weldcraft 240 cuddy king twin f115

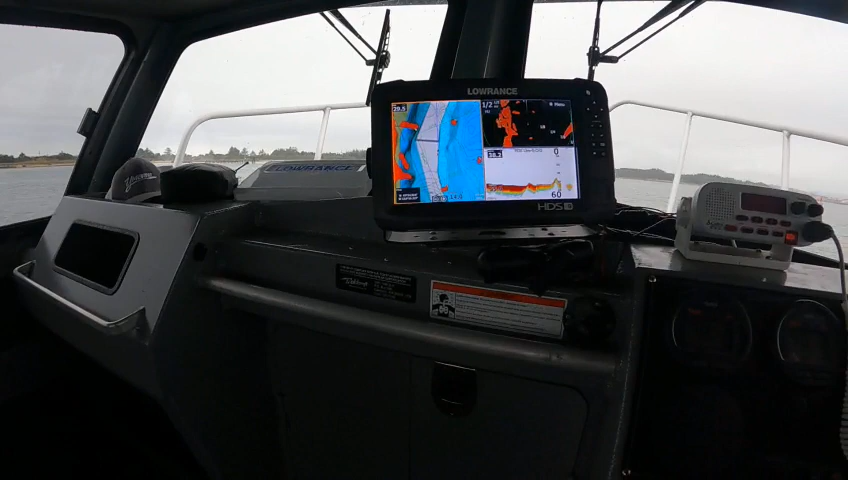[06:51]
got all your contours fishing chart over your gps and radar overlay my god camping that 29 miles an hour and i can go into here then go into this
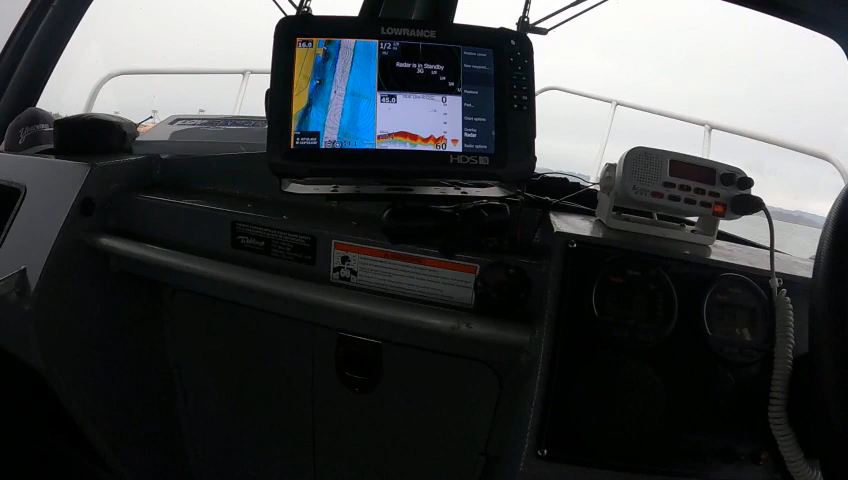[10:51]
go like this and i shut the radar off just shut the